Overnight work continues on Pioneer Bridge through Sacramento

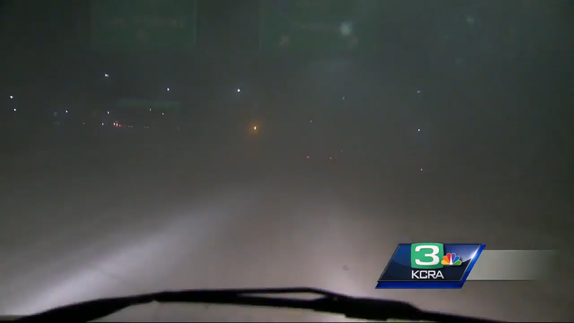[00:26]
It was so dark, it felt like fog.
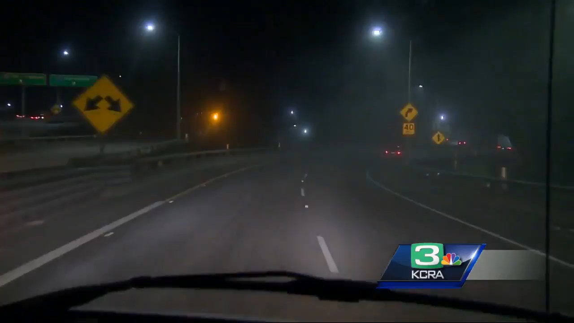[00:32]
So that's all because of that resurfacing work that they're working on downtown. A lot of dust still on the roadway. Didn't see any Caltrans sweepers out there picking up any of that dust. So be advised if you're heading this morning, this is what we saw right before sunrise, but I'm sure the dust will still be there during the day. Now back out here live again.